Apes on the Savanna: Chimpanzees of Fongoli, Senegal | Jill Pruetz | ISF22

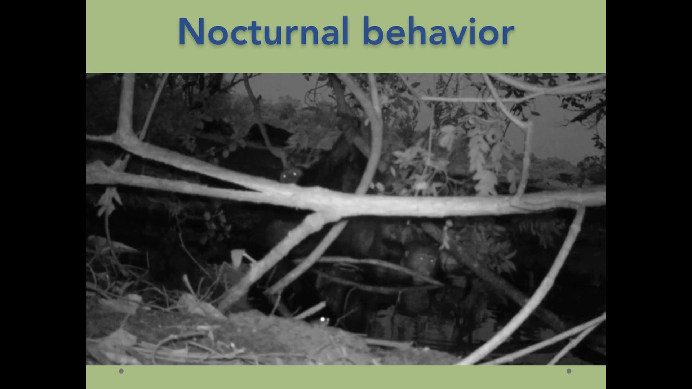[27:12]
example of a behavior that's associated with this hot and dry environment that's not typical of chimpanzees found elsewhere and not only are these chimpanzees soaking in that same pool of
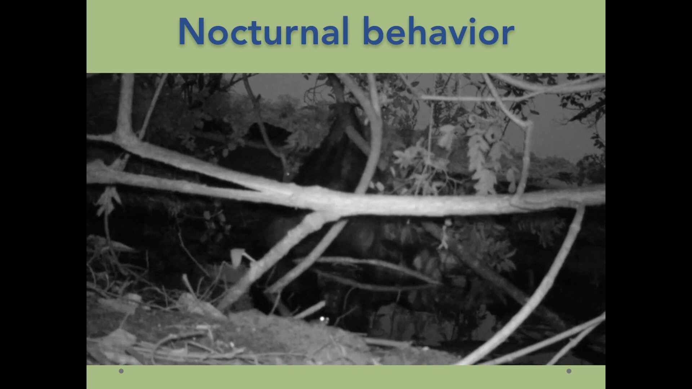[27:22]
water but they're soaking at night and so chimpanzees at other sites may be active at night but we have yet to find evidence that there are other chimpanzees in forests specifically that are as active as the chimpanzees in this particular habitat so during the driest and the hottest months of the year the Fongoli chimpanzees will move around and eat at night if there are estrous females in the group they will